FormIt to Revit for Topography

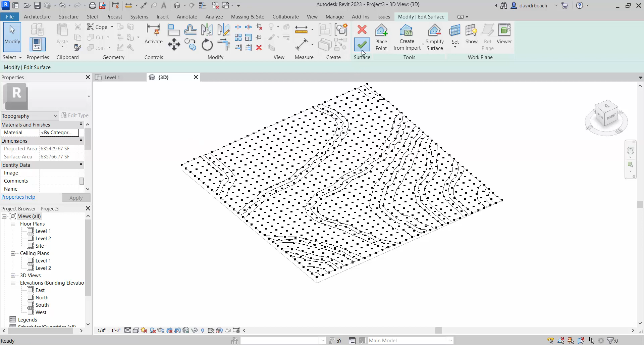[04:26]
It's a green checkbox and you can see I now have topography over that or